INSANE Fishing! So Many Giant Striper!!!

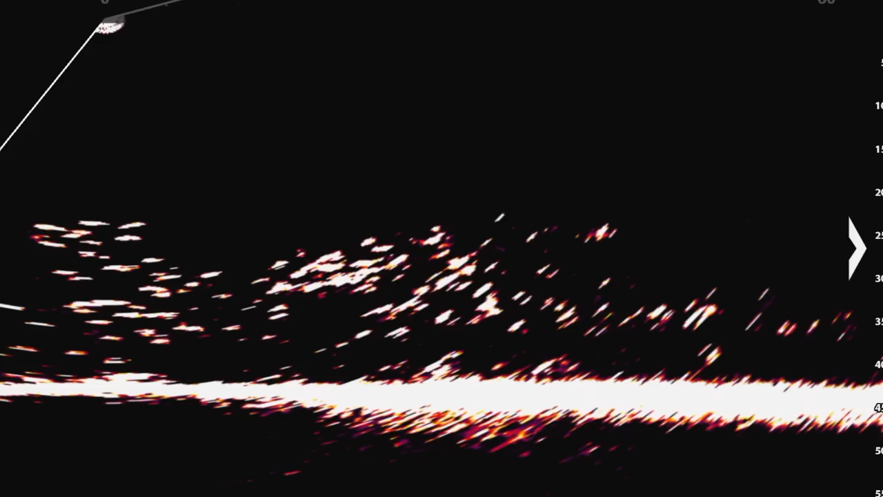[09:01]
I'm using live and 2D and side imaging all to find these fish and then to stay on them.
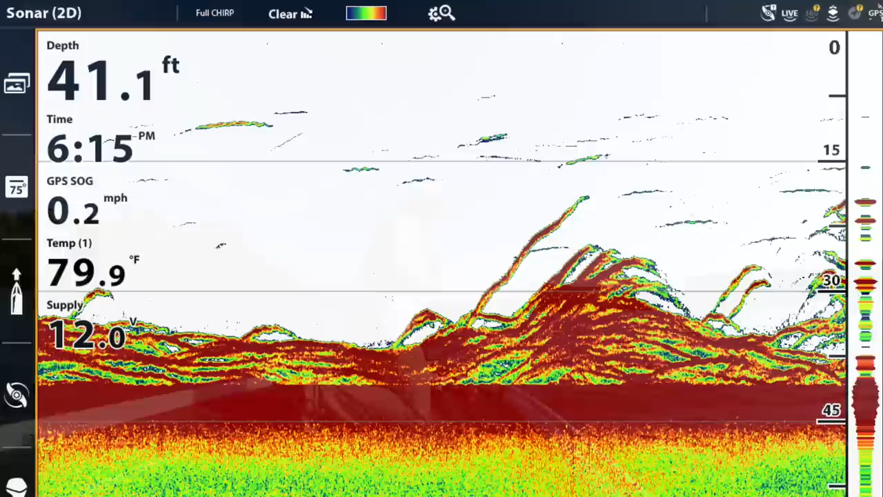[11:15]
On screen: depth 41.1 ft, water 79.9°F, speed 0.2 mph
It just looks like spaghetti. So many fish crisscrossing down in 40 foot of water. They're everywhere.